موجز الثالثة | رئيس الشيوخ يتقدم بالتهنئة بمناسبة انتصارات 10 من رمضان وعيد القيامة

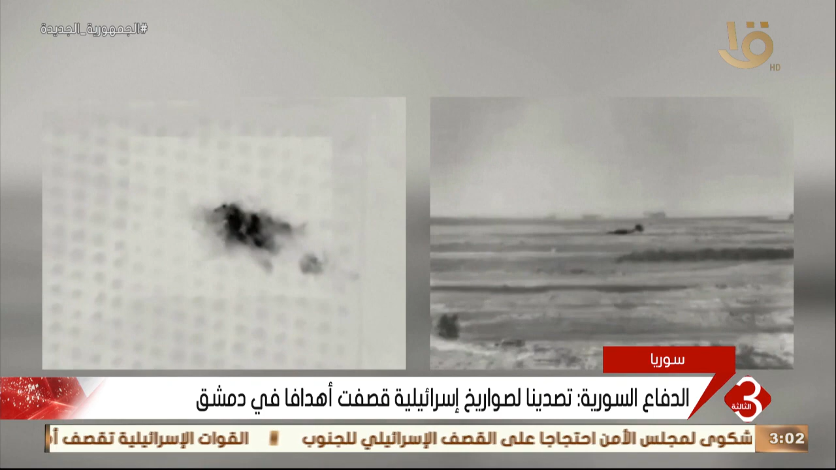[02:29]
المادية وكان الجيش الإسرائيلية قد أعلن قصف أهداف عسكرية سورية
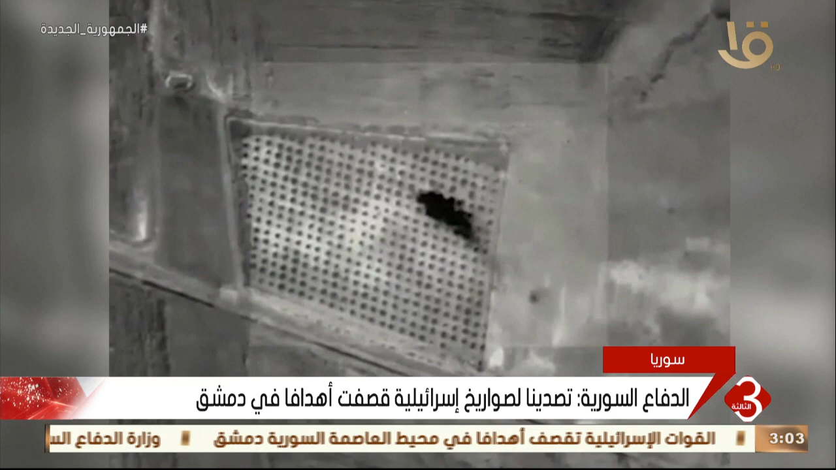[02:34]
بزعم الرد على إطلاق صواريخ باتجاه الجولان